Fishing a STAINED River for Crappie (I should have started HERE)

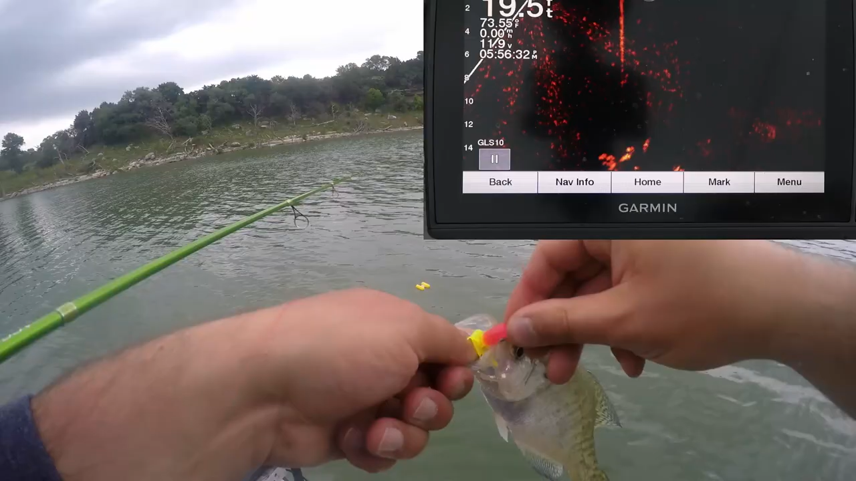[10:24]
Come on. Where's your... Where's your big brother or big sister? Still only like a six-inch fish.
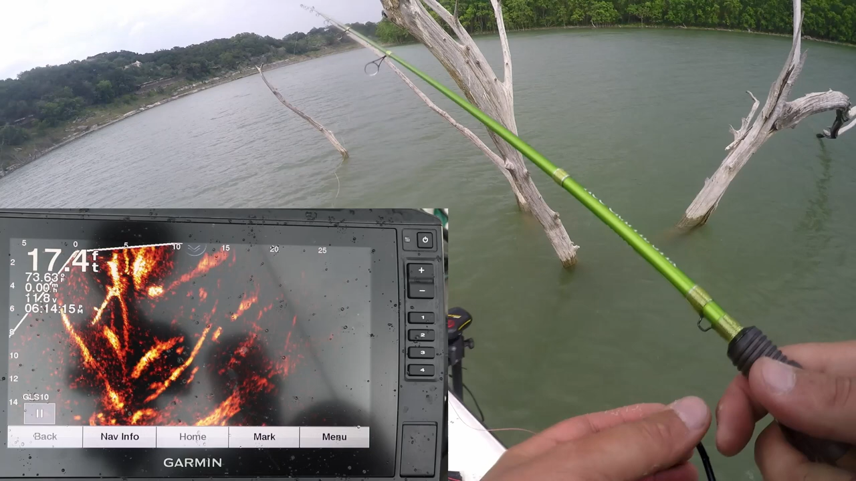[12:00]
On screen: depth 17.4 ft
Not so much. Let's find my jig here. Where the heck did you go? I'm on this bigger section of timber.
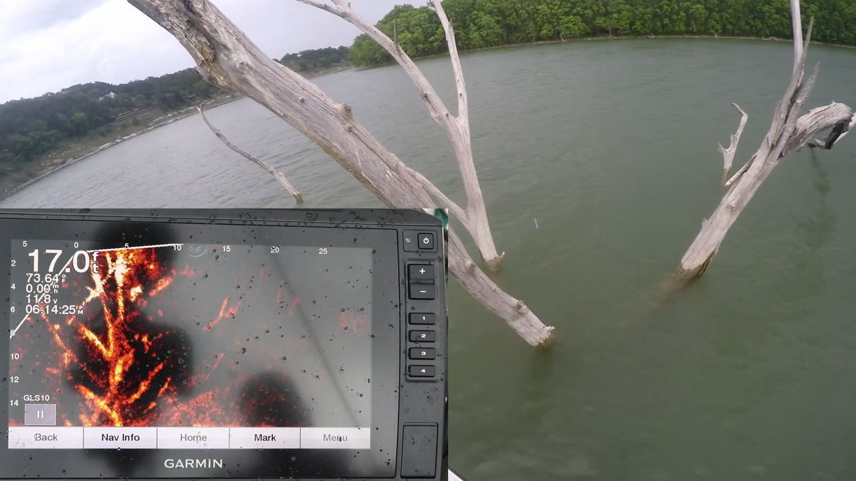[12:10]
On screen: depth 17.0 ft
A lot of times the timber just looks like this. There might be a couple fish stacked up but it doesn't look like a huge giant pool. There's a few fish down there.
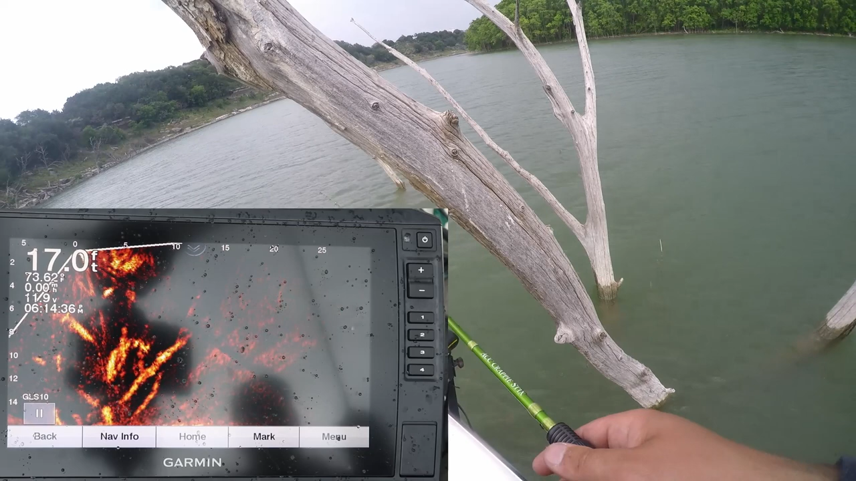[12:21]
Oh, there's one coming up. There's a couple after them.